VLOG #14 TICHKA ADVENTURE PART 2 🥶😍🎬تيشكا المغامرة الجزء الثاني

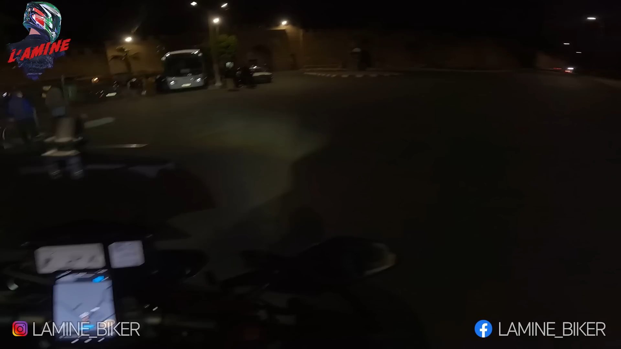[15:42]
وهنا كنكون وصلنا لتارودانت، اللي صراحة هاد المدينة دي ديجا جيت لها ملي كنا جينا لتيزنتاست.